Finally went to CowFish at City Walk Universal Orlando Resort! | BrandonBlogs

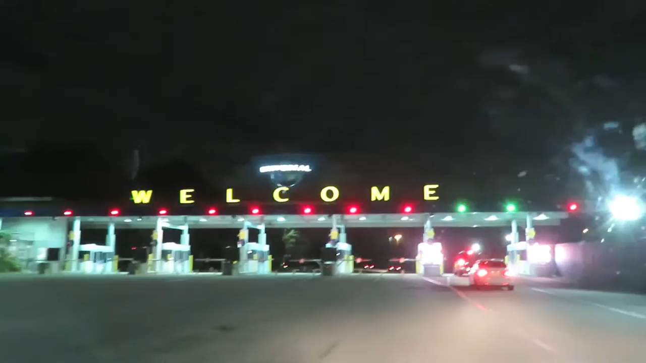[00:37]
I don't think we're gonna have to pay for parking. Why, at least I hope.
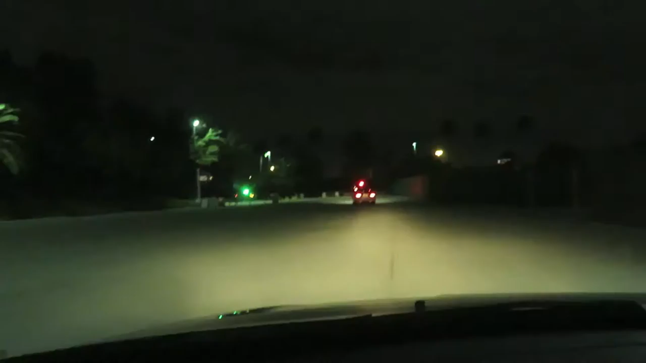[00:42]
Yay, we didn't have to pay for parking! Alright, at least I hope so. You never know with Universal.
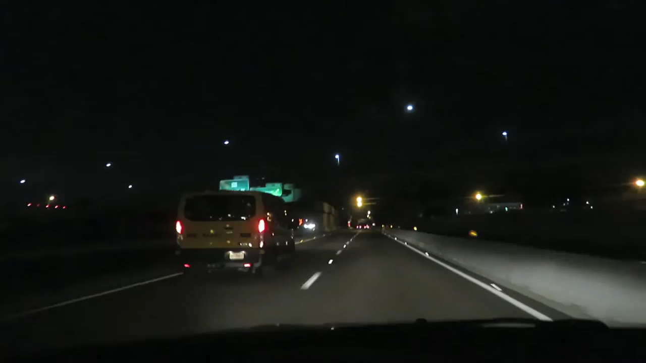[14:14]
But for Volcano Bay, they're not gonna have parking. They're gonna actually have people park in the main, regular Universal Orlando Resort theme park, parking garages.
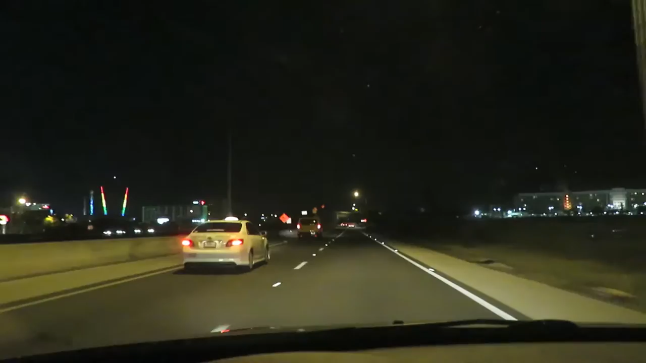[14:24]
And then they're gonna have a tram of some sort that takes you over. Okay guys, I'm gonna get an awesome view of some of the construction for Volcano Bay. They have some lighting going on. They are doing construction work tonight. And it looks cool. Check that out guys. Look at all that construction stuff going on.